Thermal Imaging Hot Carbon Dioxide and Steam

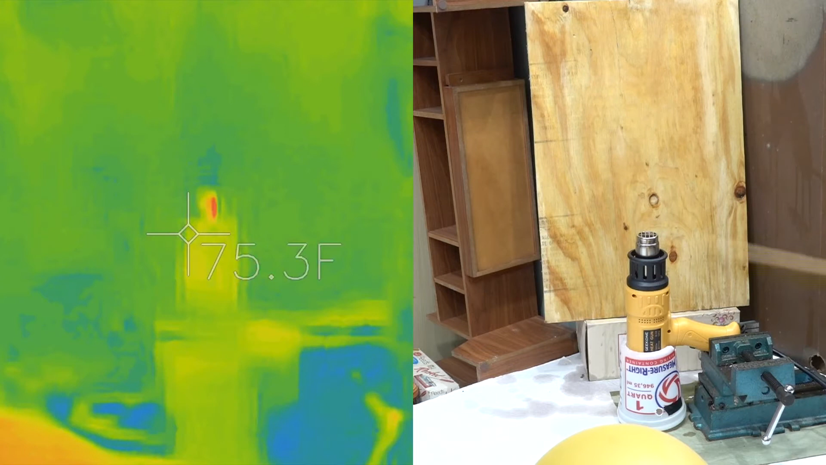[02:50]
On screen: spot 75.3°F
Have more of a uniform, cool surface. I filled the balloon here with carbon dioxide a few minutes ago.
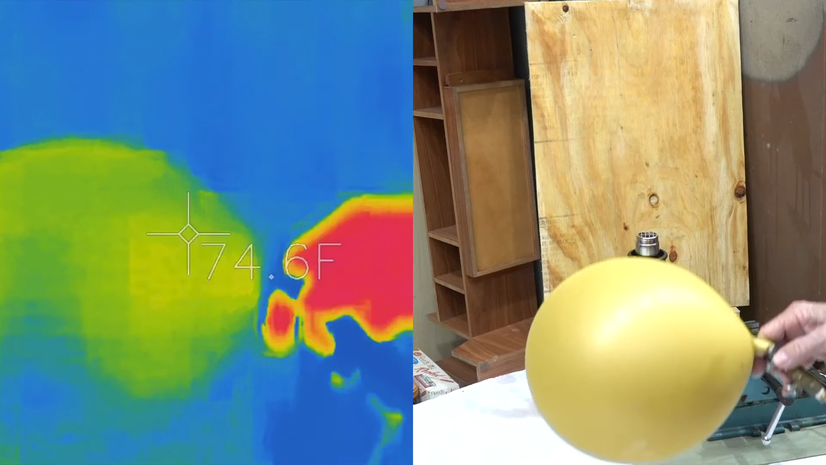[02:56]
On screen: spot 74.6°F
We're going to turn on the hot air gun.
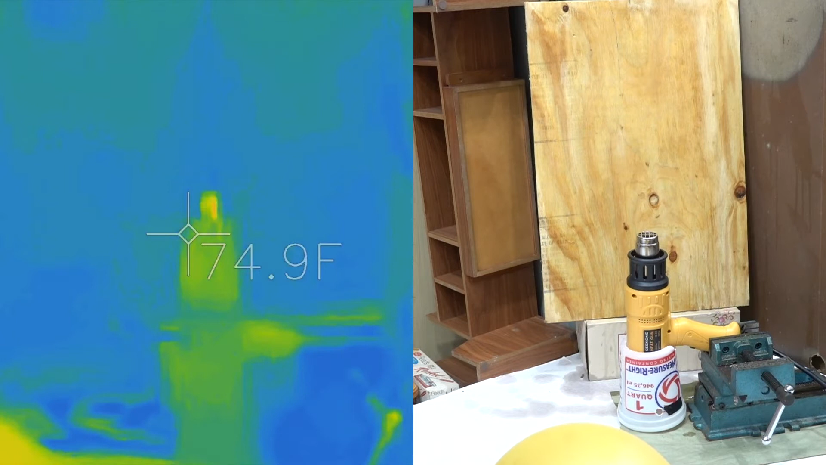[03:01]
On screen: spot 74.9°F
And, uh, I've got it set for maximum temperature.
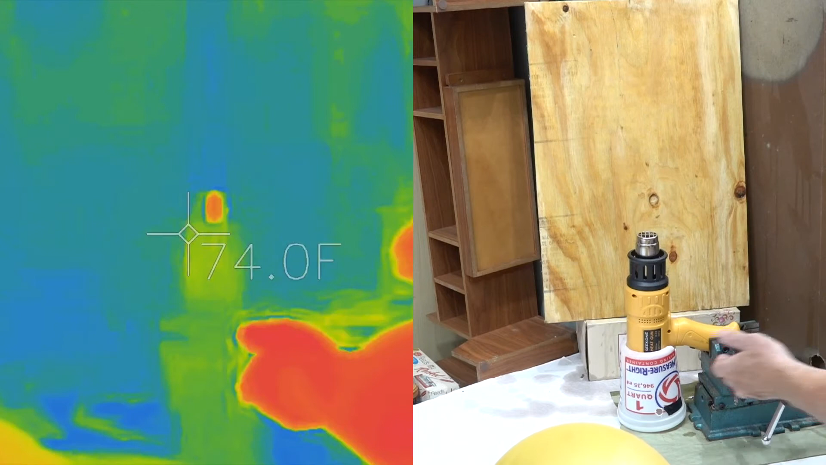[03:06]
On screen: spot 74.0°F
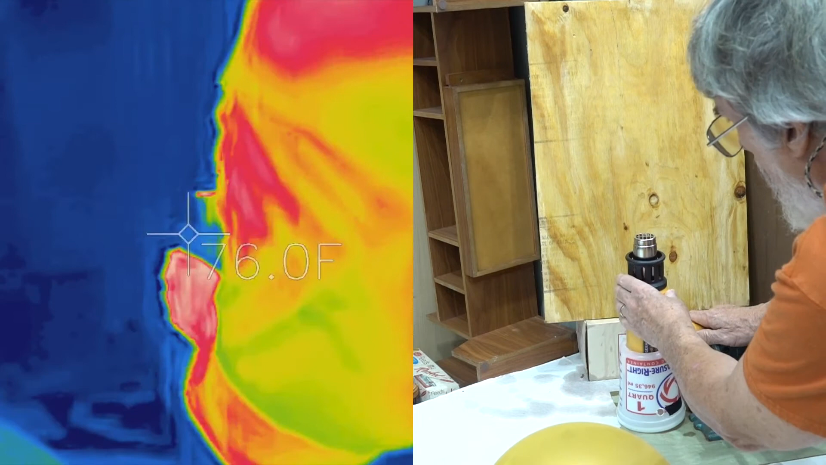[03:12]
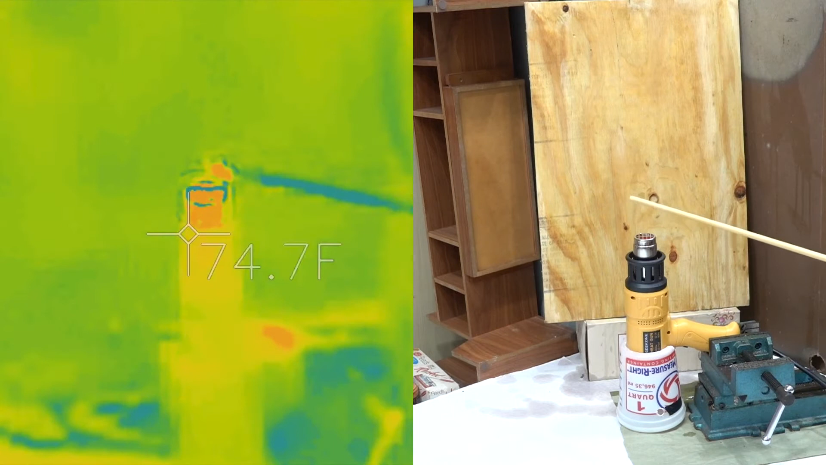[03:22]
On screen: spot 74.7°F
As we've shown in the past, you don't see hot air with thermal imaging. Okay, we'll let that heat up for a minute. Then I'll, I'll put the carbon dioxide, flood this container down here with it, and we'll see what that does.
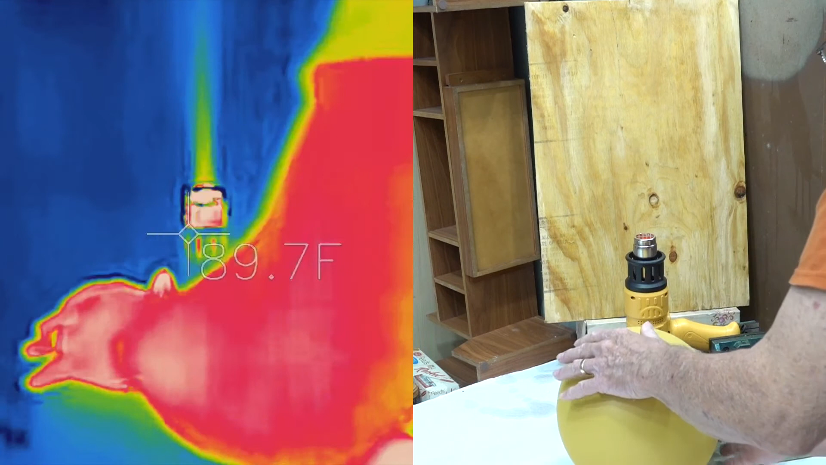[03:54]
On screen: spot 89.7°F
Okay, so that makes it pretty clear.
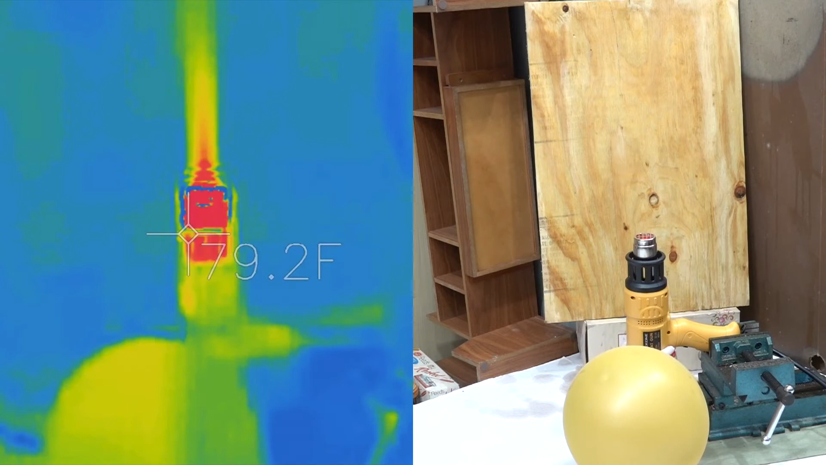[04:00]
On screen: spot 179.2°F
No question, you can see that.
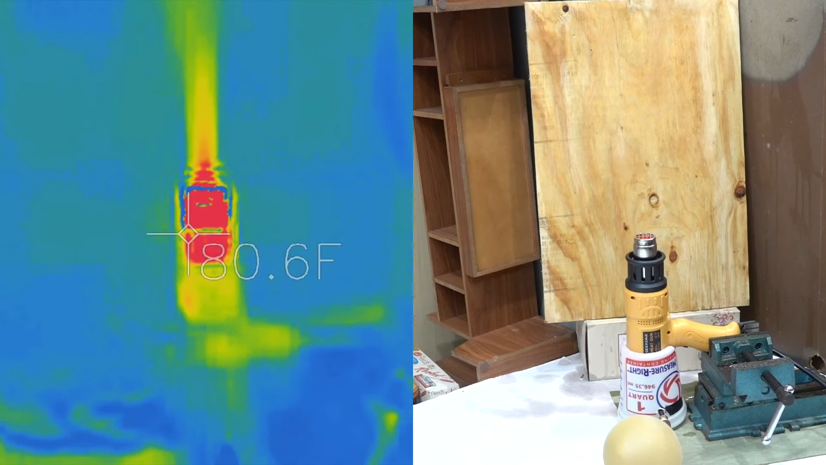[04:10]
On screen: spot 180.6°F
All right, we're going to stop this and try another experiment with, uh, steam. See what that looks like.
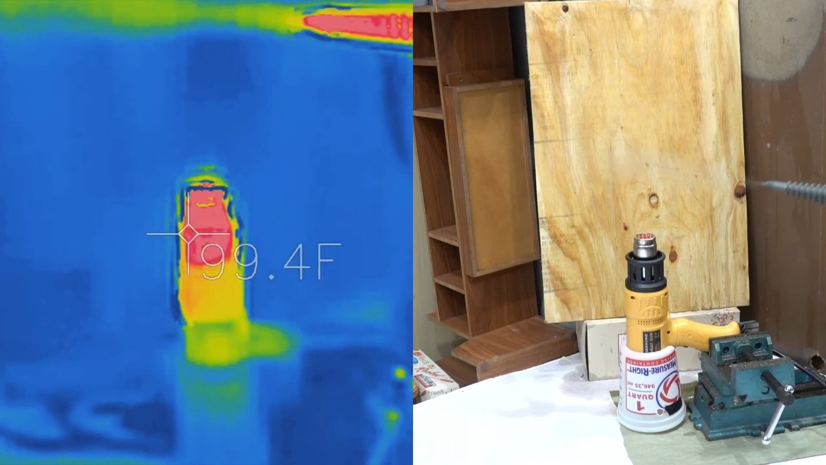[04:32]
Okay, we've got the steam generator warmed up. We'll give it a shot just in the air. You can see that very easily. I'm going to squirt this into the, that container where I put the carbon dioxide, if we see anything.
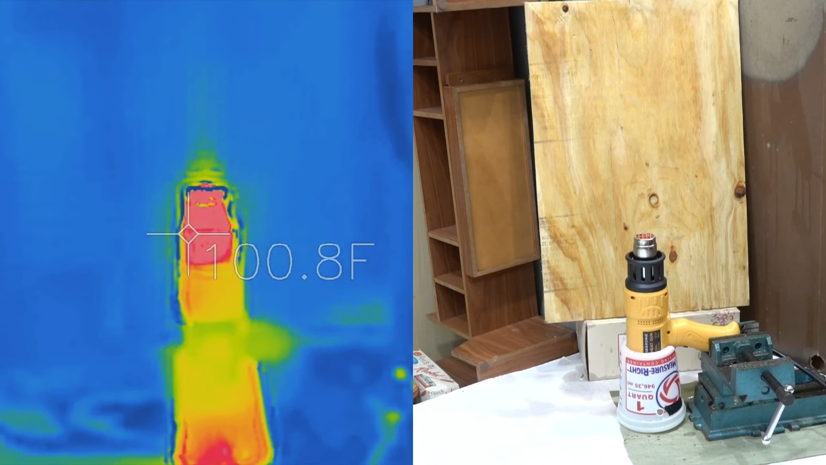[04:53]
On screen: spot 100.8°F
I don't see anything coming out, well, if we do, it's maybe a little bit.
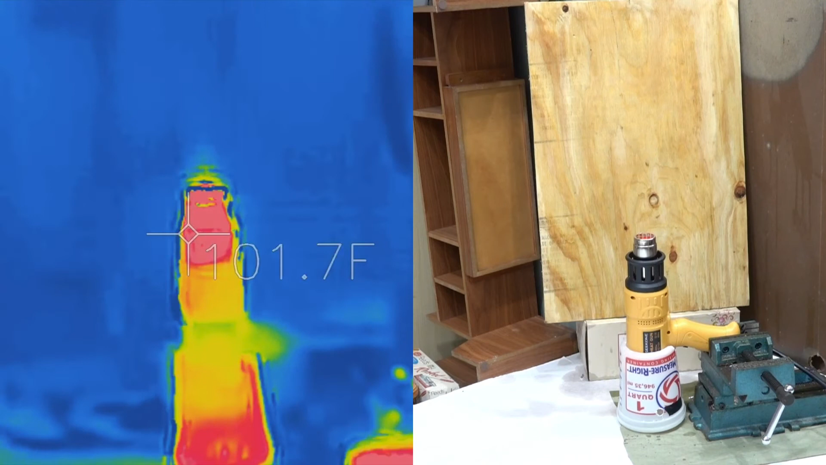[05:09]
On screen: spot 101.7°F
I'm going to try spraying this directly into the hot air output. We'll see what that does.
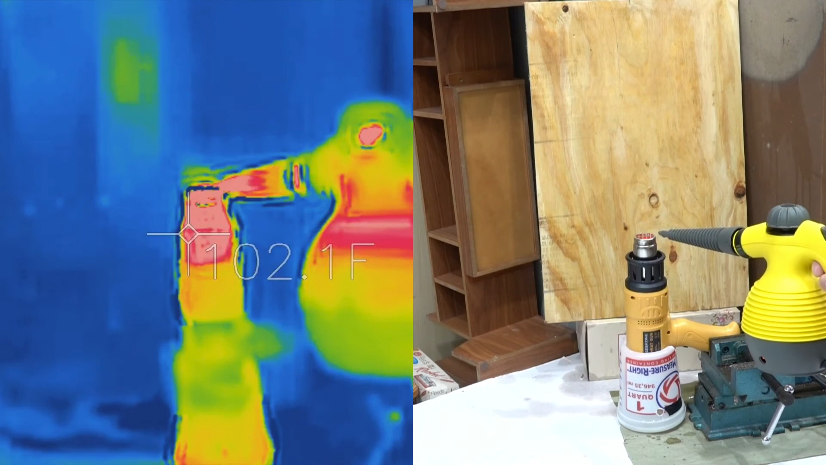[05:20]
On screen: spot 102.1°F
Well, you can definitely see it.
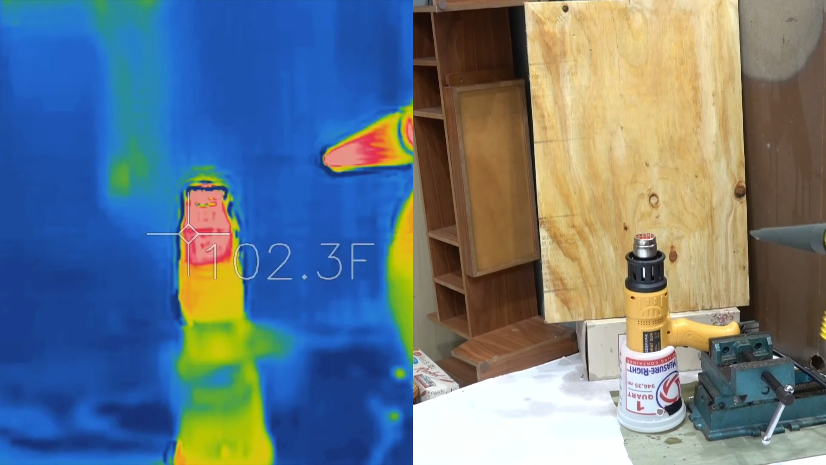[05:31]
On screen: spot 102.3°F
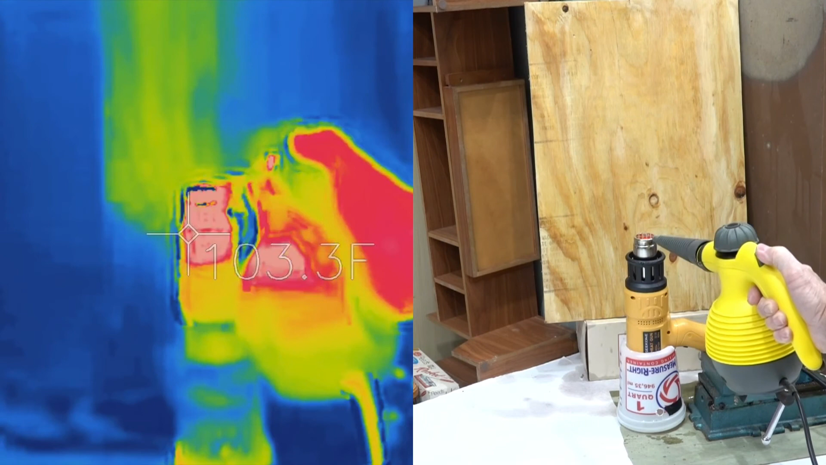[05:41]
On screen: spot 103.3°F
It appears that, uh, you can see droplets of water from the steam. But not water vapor.
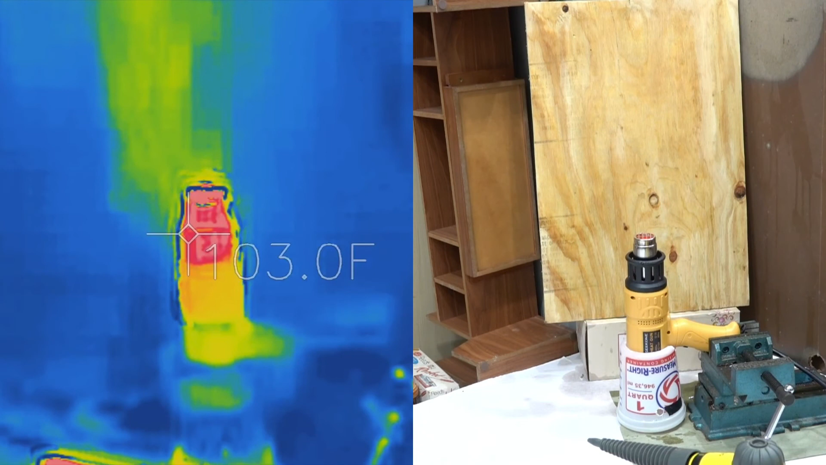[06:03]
On screen: spot 103.0°F
Not sure exactly why, but, uh, the, uh, when you spray the steam into the hot air gun or into the hot air stream, it's not real visible.
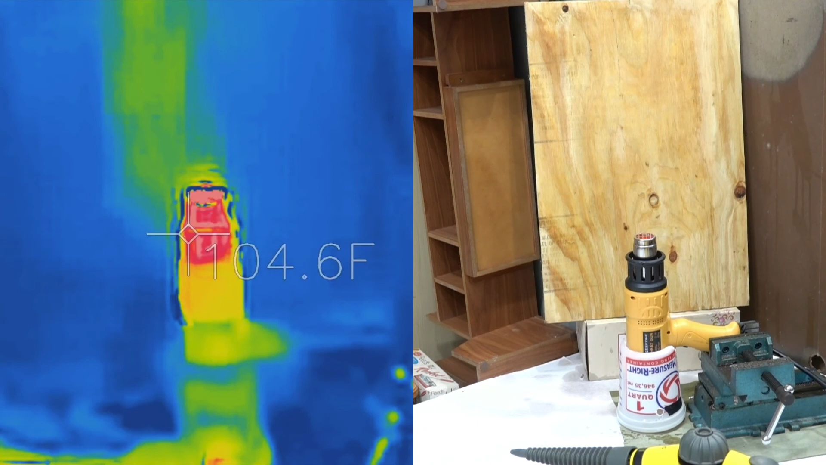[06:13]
On screen: spot 104.6°F
But you do see the hot droplets of water like you have with water that's shooting out with the steam. So, hope you enjoyed this. And if you did, please like the, uh, video and subscribe.